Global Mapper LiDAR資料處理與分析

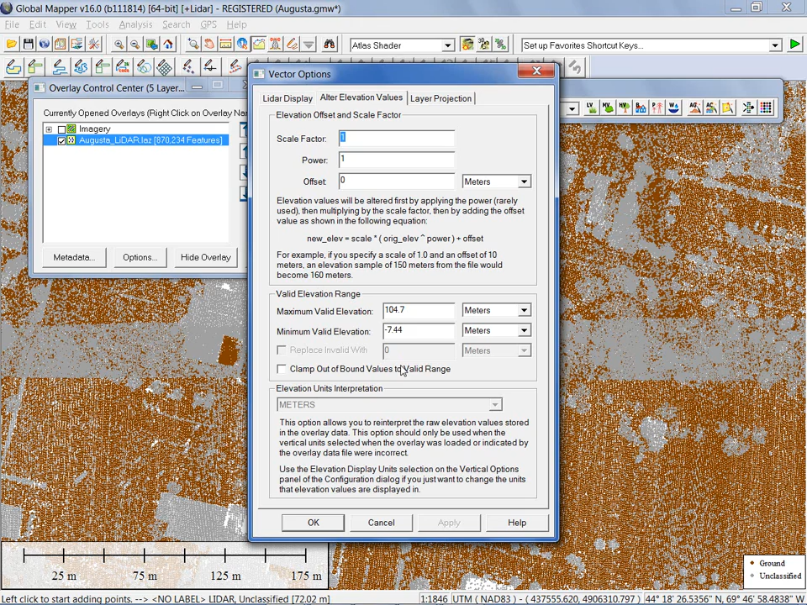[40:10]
But at this level, very simple process just to define the extent. Those points that are not within the range that I define will be removed or they will be rendered non-active. Any process I applied will not be applied to those points. Next tool I'm going to show you again. I'm not a new tool in Global Mapper, but it comes into it has a certain amount of significance when working with point clouds. And that's our search function triggered with binoculars tool in the toolbar. If I click on the search dialog box, a couple of things that this this will allow me to do.
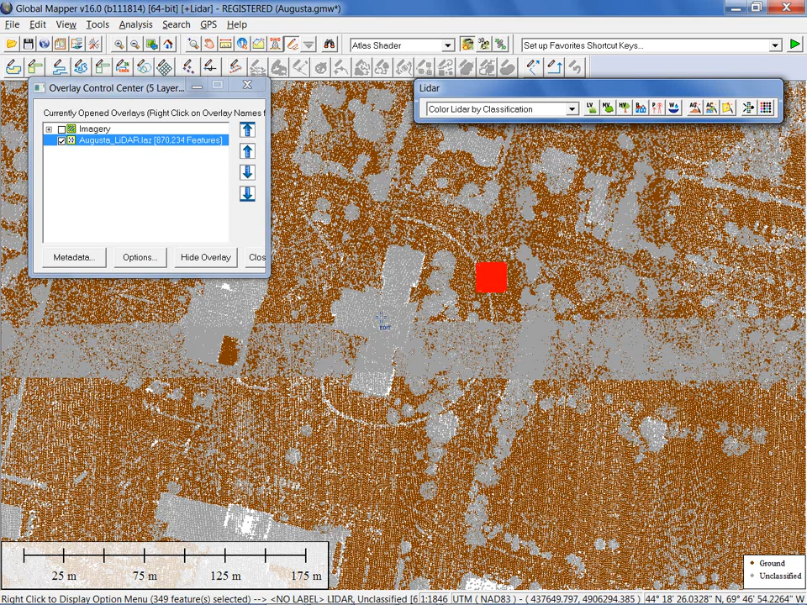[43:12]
Another function that's activated only with the LIDAR module, and for this, I'm actually going to select a group of points, is the ability to perform more manual filters. Again, based on what has been selected, we could have selected all of the points in the point cloud for this purpose as well. Or you could constrain the selection to the extent of a geographic area. That's another option. But if I right click after some LIDAR points have been selected, and by the way, I should mention, the fact that this is a red box is merely an indication that we have lots of little red outlines indicating lots of little points have been selected. In fact, you can see at the bottom of my task, my status bar, bottom of the screen, below my scale bar down here, 349 points selected within that area. But the tool I want to show you is actually under Advanced Selection Options.
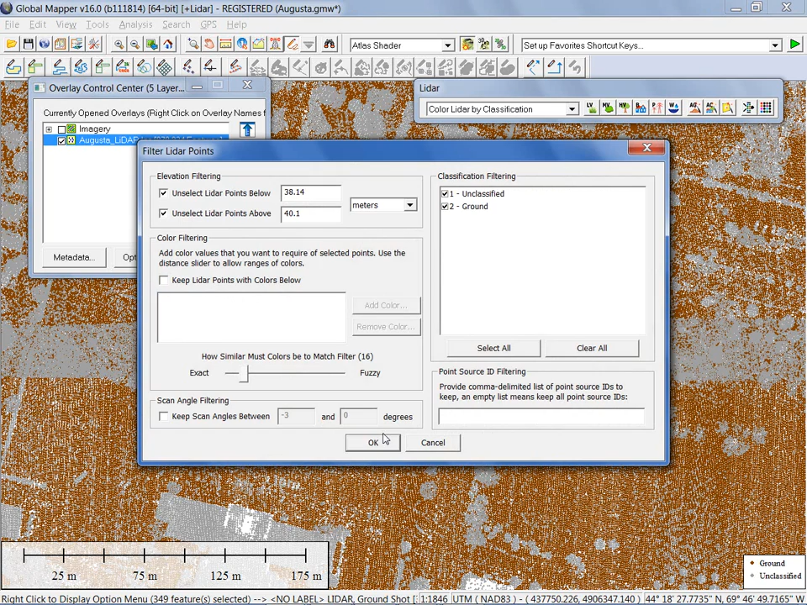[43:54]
This is, again, only available if the module is active in your setup of Global Mapper 16. Filter selected LIDAR points by, you'll notice a number of options available in here. Again, based within our selected area, we can filter based on elevation range.
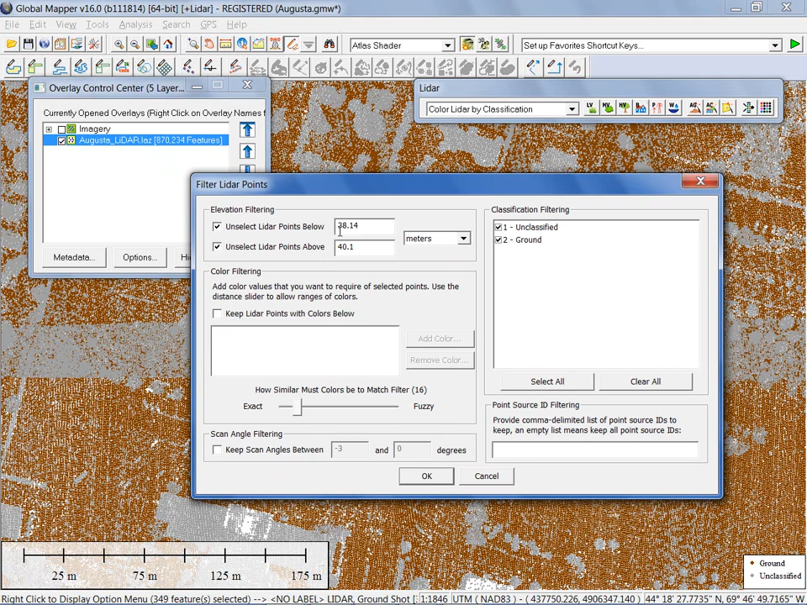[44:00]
And if elevation range is noted here, represent the minimum and maximum within the extent of what was selected.
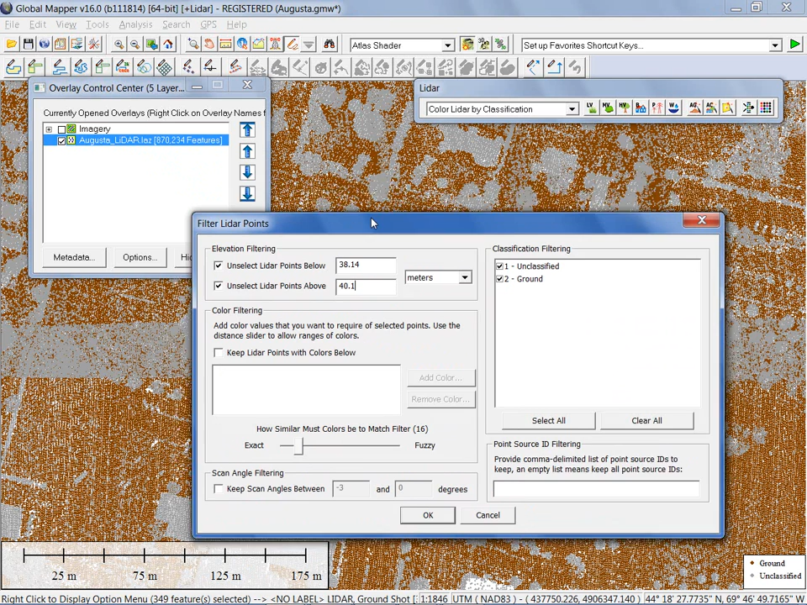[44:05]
We can filter by color. We know there's RGBs now associated with these points. So if we want to limit those to a particular color range, we can do that as well. And defining the fuzziness value, in other words, how close to the selected color do they need to be. Scan angle or classification once again.
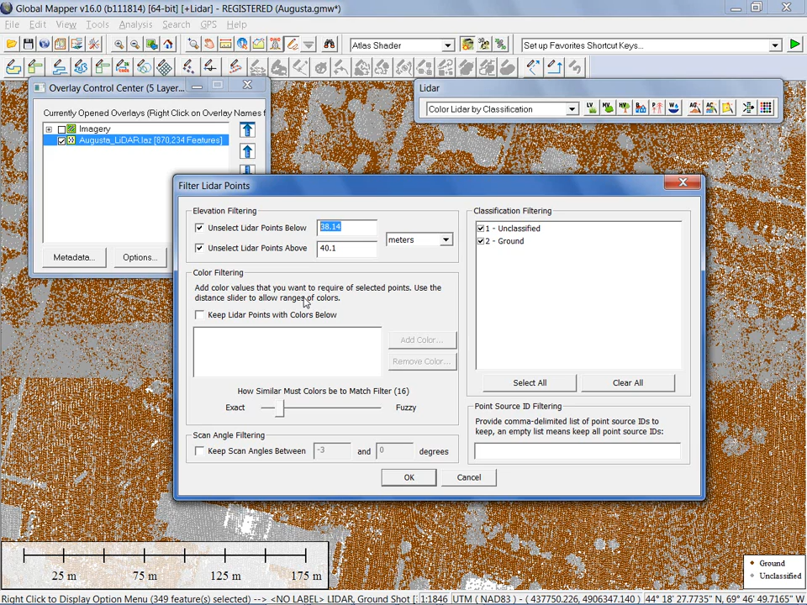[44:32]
For the purpose of illustration, there's not a great deal of elevation range here, so I'll have to be very careful with what I do. But I'm going to change this minimum range from 38.14 to, let's say, 39. And hopefully the results of this, as you will see, will be a slightly smaller subset of my data is now selected. Now, again, all we're doing here is filtering the selection. We haven't actually removed the points that we don't need. We've just merely used this for a filtered selection group. With points selected, there's a lot we can do with those now.
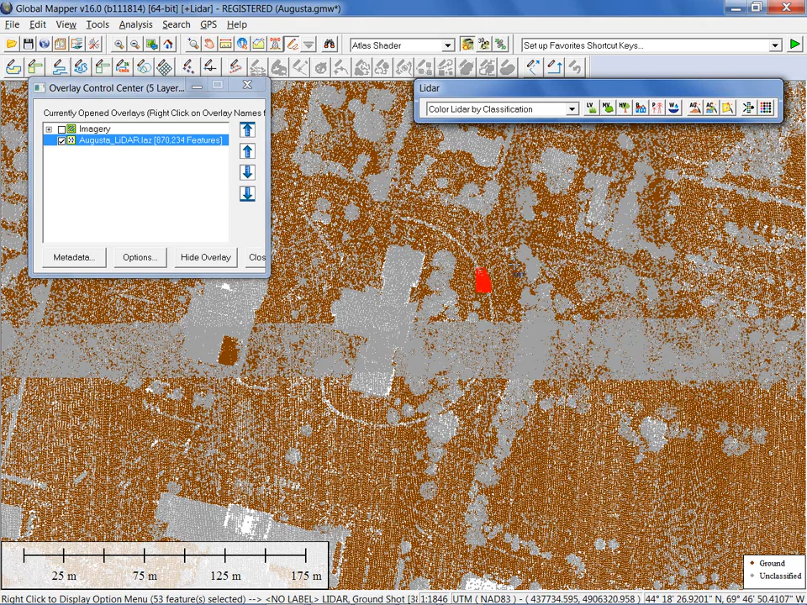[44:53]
We can edit them. Right-click and edit. And all of those remaining points, we can assign whatever classification we want to those points. We can apply an elevation if that's applicable. I'm not sure that that would necessarily be a good idea because you're overriding the default. Flag them with one of the available flags. Or we might just simply copy and paste them into a new layer if that's relevant. Control-C. You can't see what I'm doing on my keyboard. Control-C.
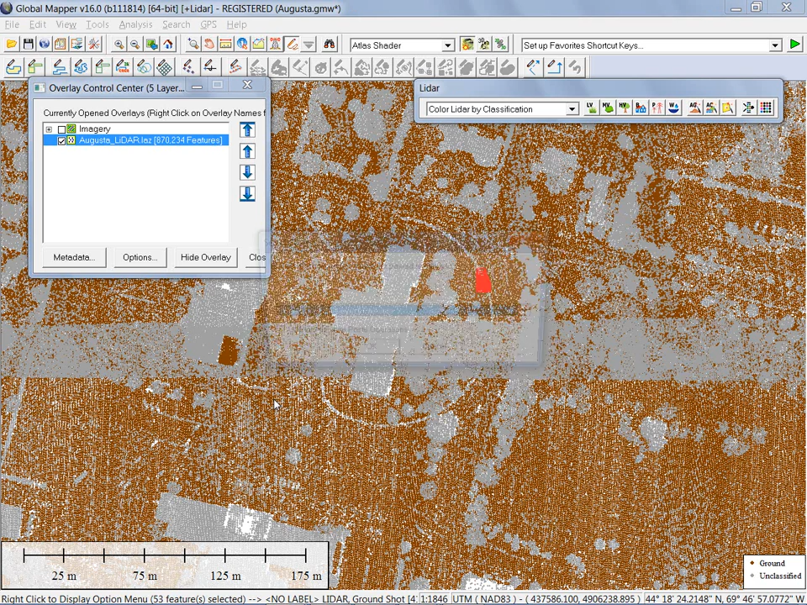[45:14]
Control-V. Control-V. And then I can paste them into a new layer, creating a subset of my overall point cloud based on the filters that I've applied.
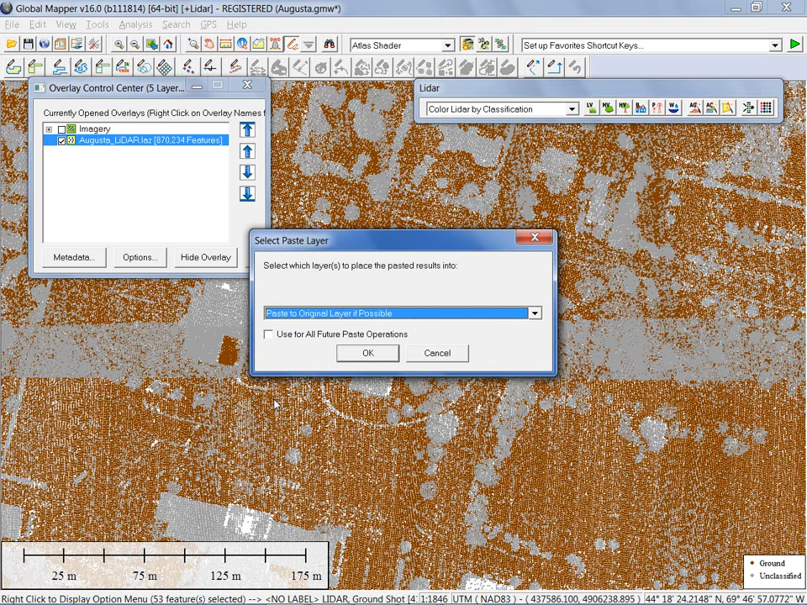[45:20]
Okay, next one's an interesting one as well. Again, we're dealing with a little bit more of the analysis of our point cloud. Obviously, from a kind of a wide area perspective, it would appear that my point cloud is fairly evenly distributed, except for the areas over here towards the water. This is actually the river. But if I wanted to get an idea as to the level of clustering of my points, we have a tool in Global Mapper that will allow you to do this.
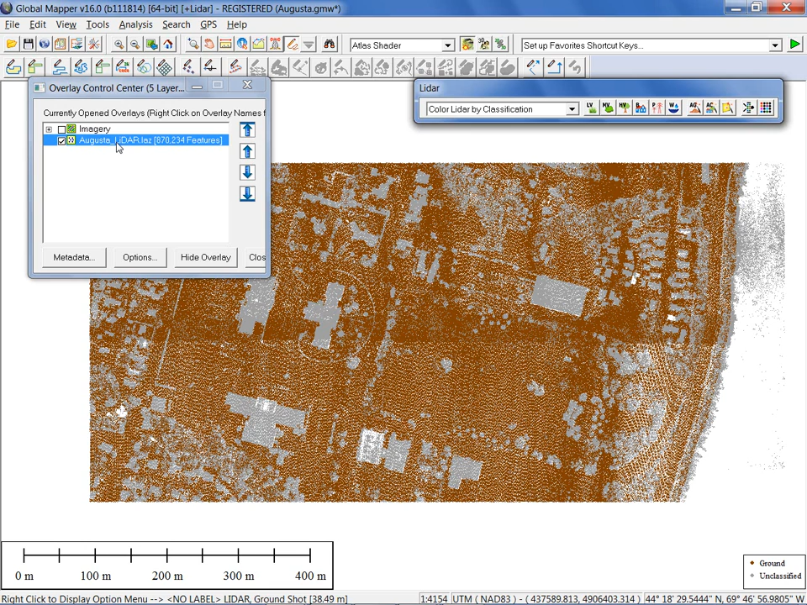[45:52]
And again, I should stress this is not a new tool. This is a tool that we've actually demonstrated in different contexts. But with point clouds, it comes in again. It has a relevance for working with this data. And what I've done is open the overlay control center. I've right clicked on my LiDAR layer, my Augusta LiDAR point cloud. And you'll notice the option to create a density grid. This is essentially a heat map tool.
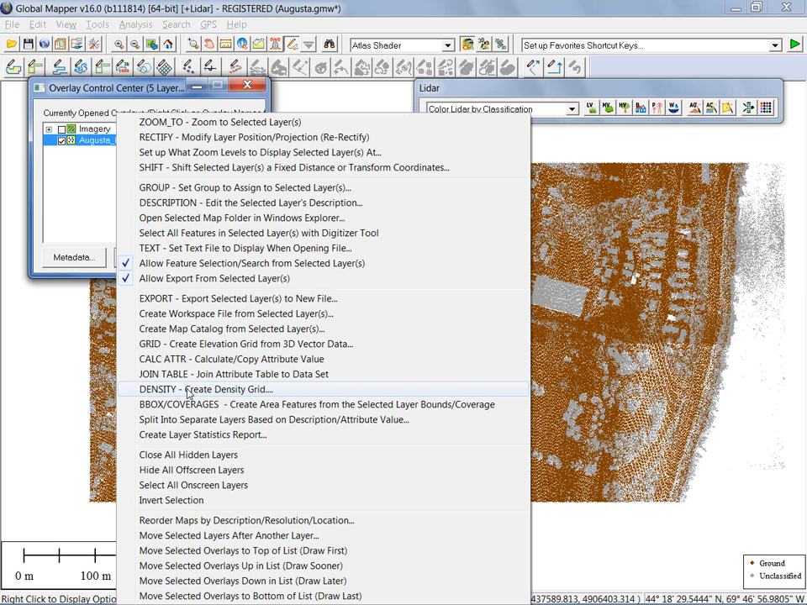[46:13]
It can be used with any data. Typically, the data format will be used. If I select this option, I'm just going to go with the default options here.
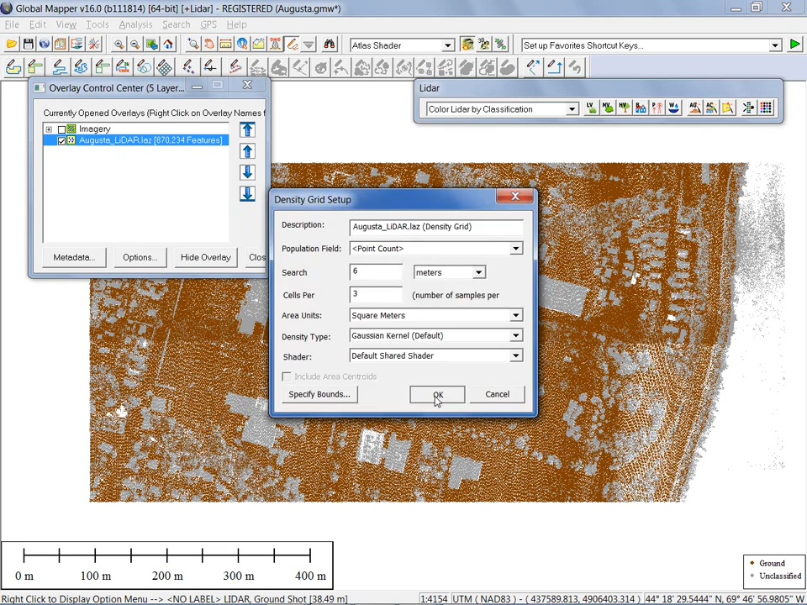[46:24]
And what is happening is it's building a grid. Now, I should stress while the status bar is moving along here, this is not an elevation grid.
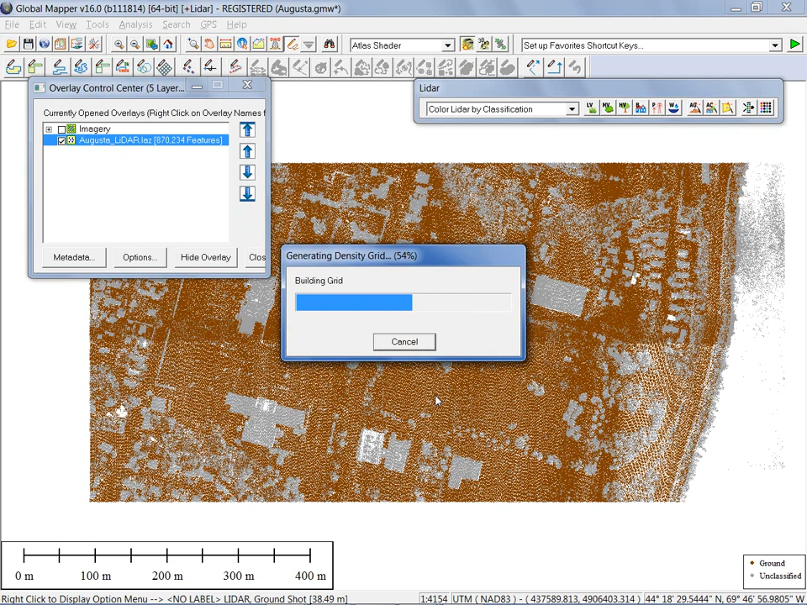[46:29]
We're not defining height values within our point cloud. Rather, what we're doing is we're mapping the relative clustering of points within this point cloud.
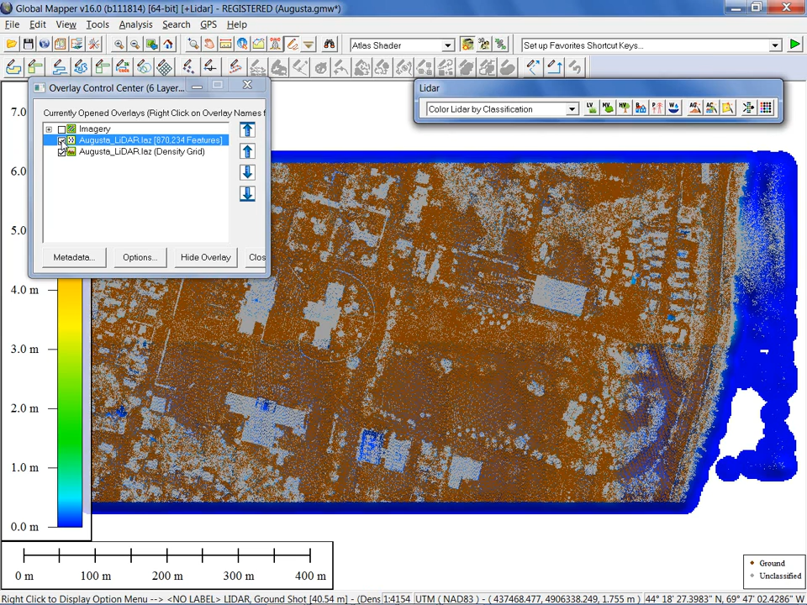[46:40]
The easiest way to see this more clearly is to turn off the original point cloud. And what's left is a heat map indicating the number of points per square meter. You'll see going from zero around the periphery up through one to about seven points per square meter. So this is a clustering or heat map. So we're getting a completely different perspective on our point cloud.
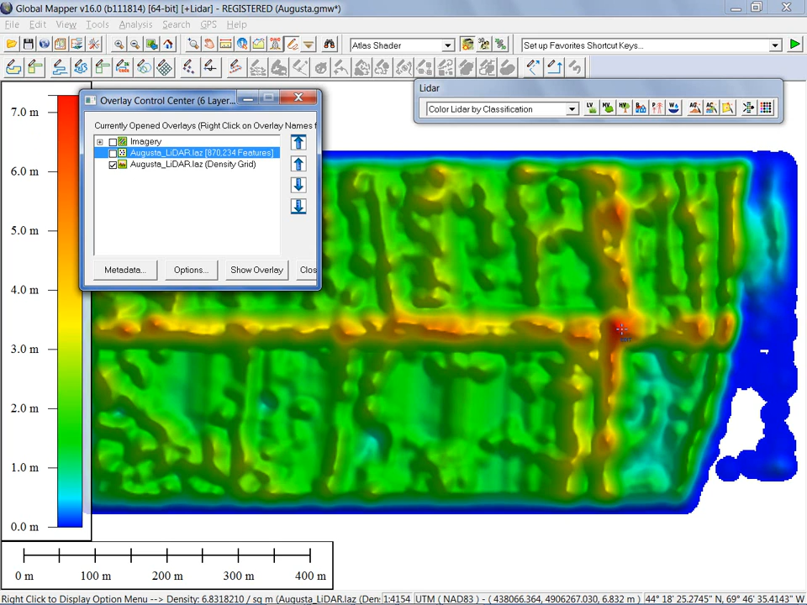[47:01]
Now, you'll notice a heavy concentration of points within this area. If I turn on my point cloud again, difficult to see. But that actually corresponds, if we go a little closer, I think I need to use my zoom tool, with a very defined band through the middle.